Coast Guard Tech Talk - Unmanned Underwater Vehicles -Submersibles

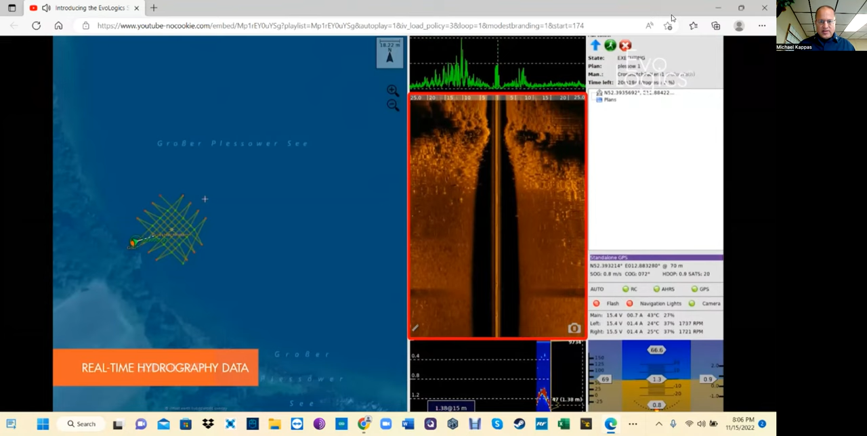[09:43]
We're going to use software to follow our route to do sonar scanning to produce the imagery.
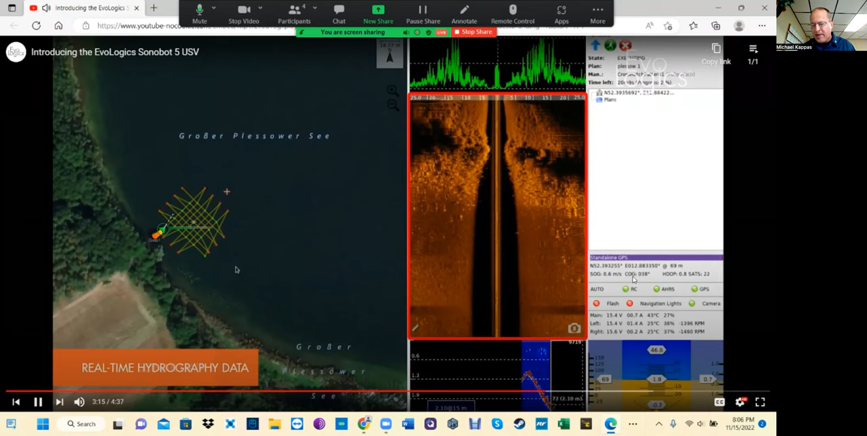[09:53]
And here's the data, a lot of data back in front of that, thrown in its environment.
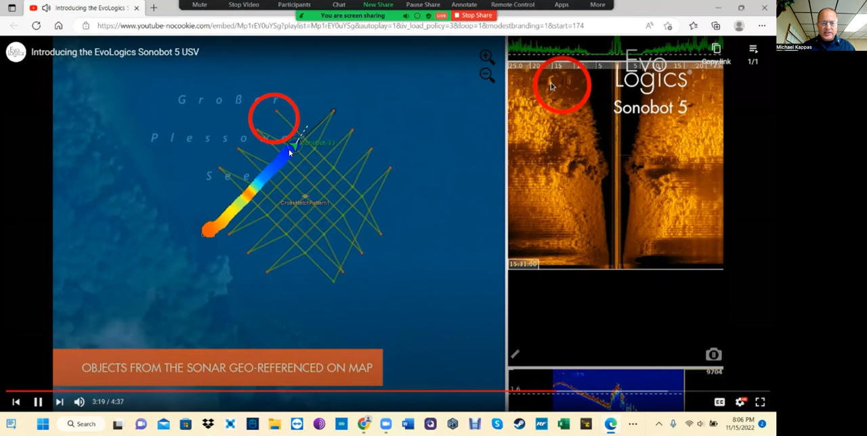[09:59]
Again, here's the route that the unmanned surface vessel is following. It's a program to follow this route and conduct sonar scanning to produce imagery underwater.
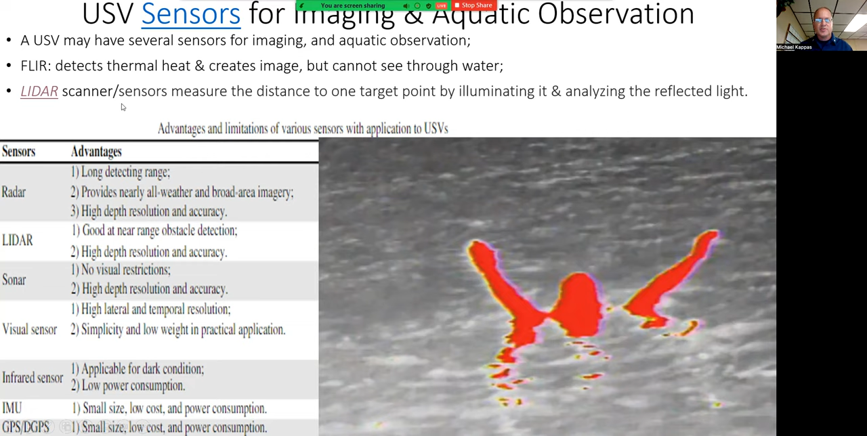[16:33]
And in this image, you can see the thermal signature of a person in the water, but there's no thermal signature underwater because FLIR does not work underwater. Okay, LIDAR, light detection and ranging of scanner sensors. It measures the distance to one target point by illuminating it and analyzing the reflected light. LIDAR targets an object on the surface with a laser and measures the time for the reflected light to return to the receiver.
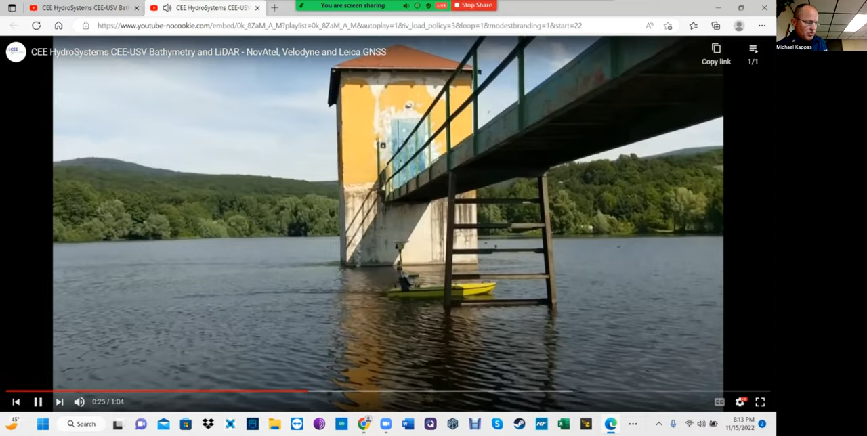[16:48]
The three main components of a LIDAR instrument include scanner, laser, and GPS receiver.
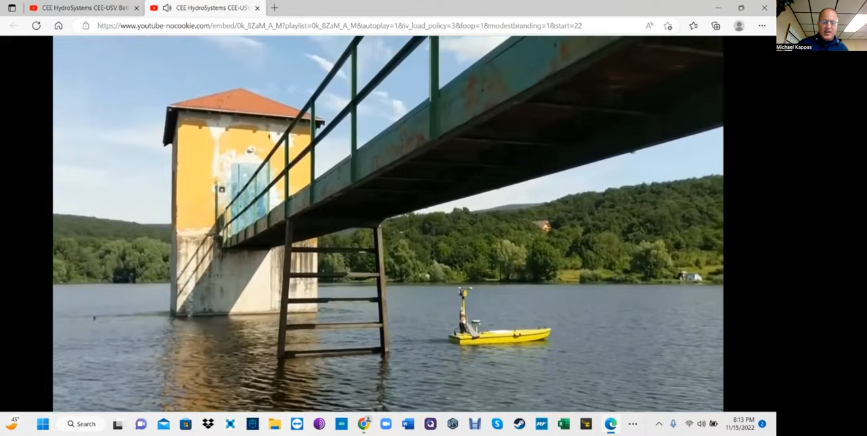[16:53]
Here we see an unmanned surface vessel doing some LIDAR scanning, taking imaging with their LIDAR camera on the mask. And here's the actual image. Here's the LIDAR imaging.
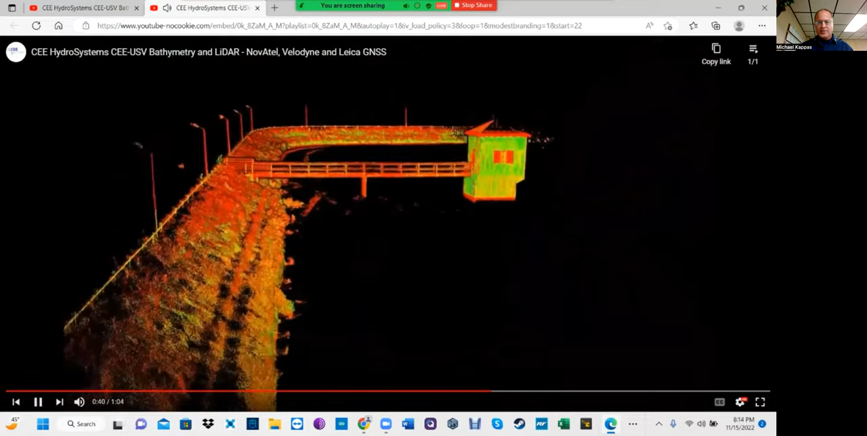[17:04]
This is what it looks like. LIDAR pulses out. LIDAR returns. This form of this image.
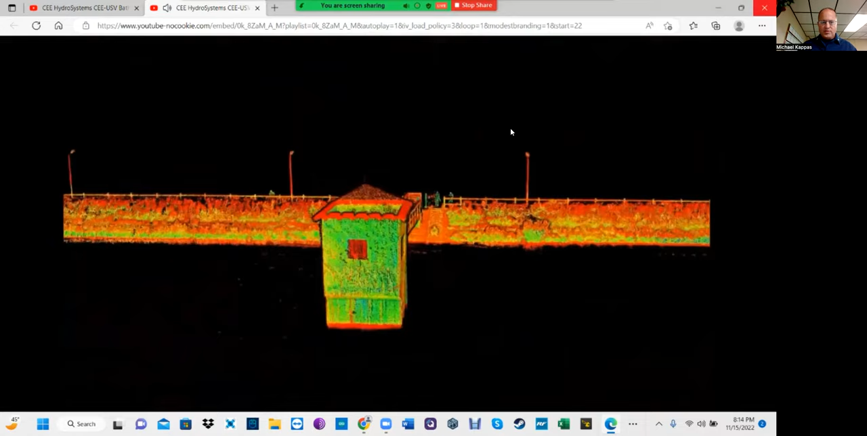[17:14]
Okay, USV sensors for navigation. A USV may have several sensors for navigation.